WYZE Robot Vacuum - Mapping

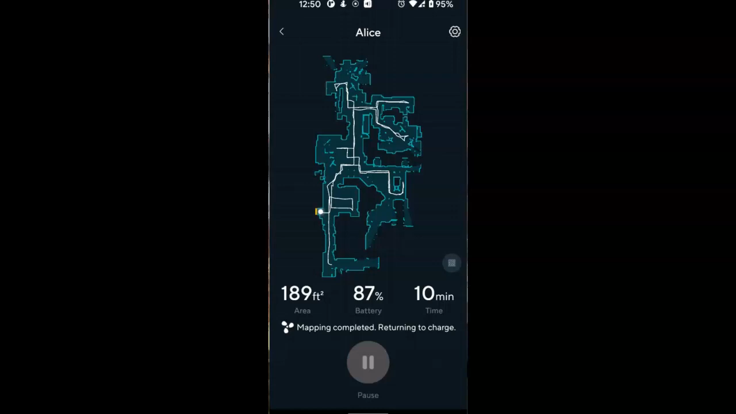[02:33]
now on to bigger and better things the house is going to get cleaned next as it says mapping complete we got the map of your house and automatically marked the area now you